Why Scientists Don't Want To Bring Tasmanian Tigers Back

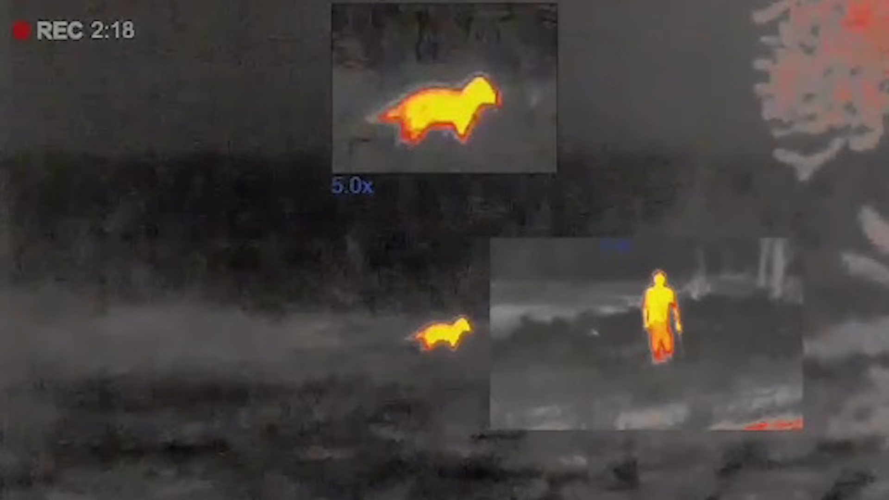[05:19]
Then came the thermal footage. Captured in October 2024, a thermal camera scanning a mob of marsupials picked up a strange figure.